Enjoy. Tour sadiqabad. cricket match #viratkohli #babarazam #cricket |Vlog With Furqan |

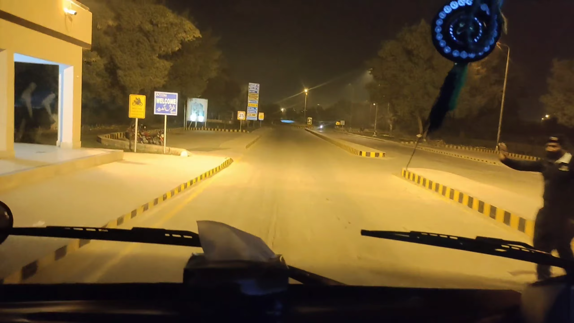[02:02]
आ चुके हैं फातिमा फर्टिलाइजर के अंदर और इस वक्त हम हैं अपने रूम्स के।